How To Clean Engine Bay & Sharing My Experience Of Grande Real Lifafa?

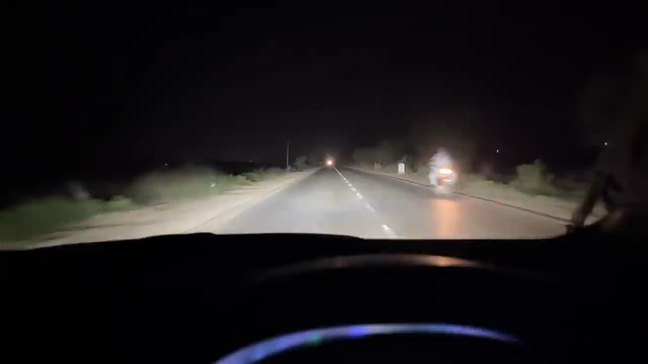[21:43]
देखो वीडियो में बेहतरीन नज़र आ रही है, पर वो इतना थ्रू नहीं है अगर आप रियल में देखेंगे ना। अच्छा तो मैं क्या कह रहा था,
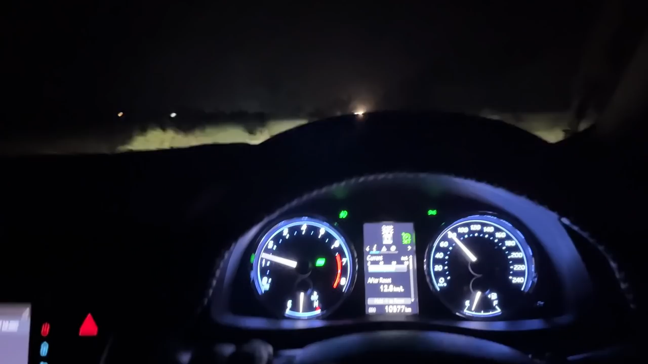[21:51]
टायरों के बारे में मैं कह रहा था कि शोर जो है अंदर आता है, अभी 80 पे चल रही तो शोर बाहर से जो आ रहा है वो थोड़ा ज़्यादा है, मेरे हिसाब से मुझे ज़्यादा लग रहा है। दूसरा है कि गाड़ी हार्ड बहुत है सस्पेंशन में ना,